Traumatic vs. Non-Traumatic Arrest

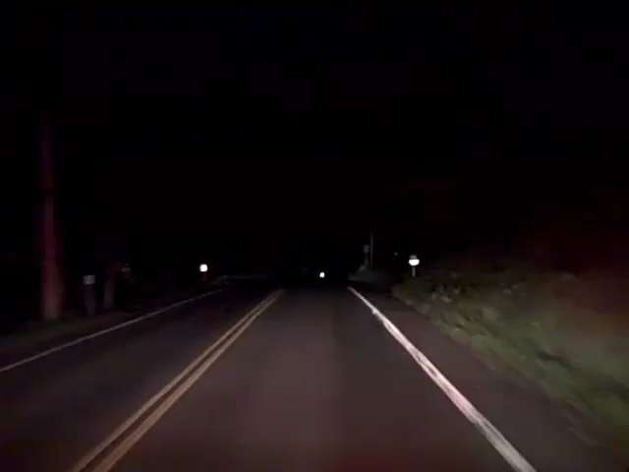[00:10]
All right, we are responding to a cardiac arrest call here. We're actually going to assist another paramedic and EMT that's already on scene. So it is a confirmed cardiac arrest. You might notice there's no sirens going on in this call. We are responding with lights on. And sirens, of course, will be enabled. But as you can see, it's pretty late at night here. There's not a lot of traffic on the road. So rather than wake up the community that we're responding on these back roads here, we're just responding kind of incognito, if you will.